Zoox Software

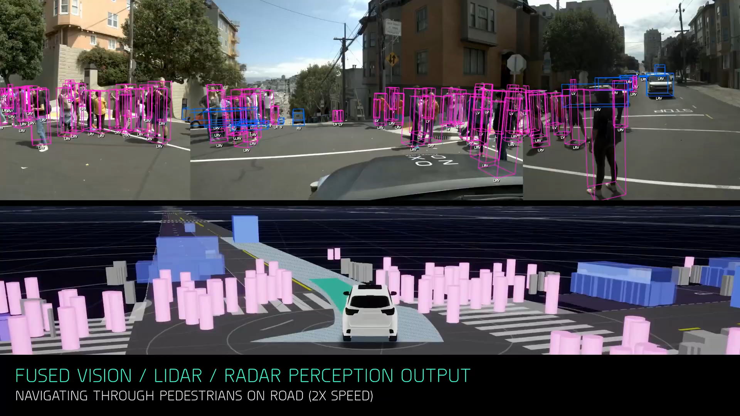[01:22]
This involves things like driving through Lombard Street, nudging your way into that, dealing with very complex interactions with articulated double buses in San Francisco. How do we handle things like that?
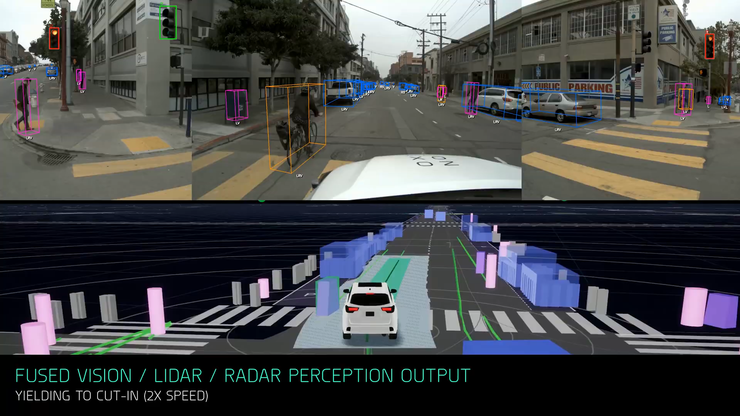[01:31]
How do we handle cut-ins, for example, that people do all the time?
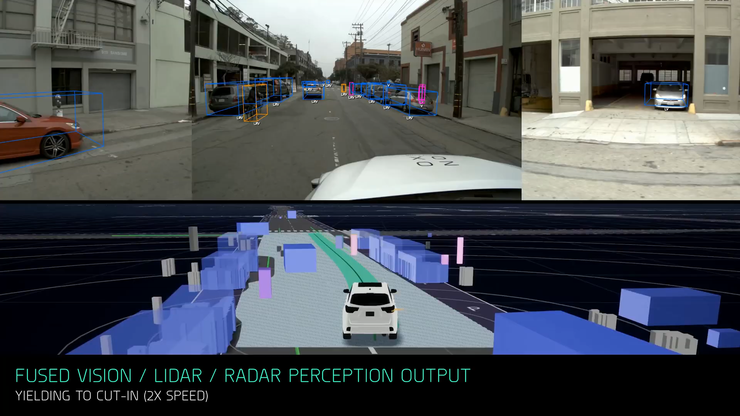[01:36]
Those are kinds of maneuvers which are just really amazing.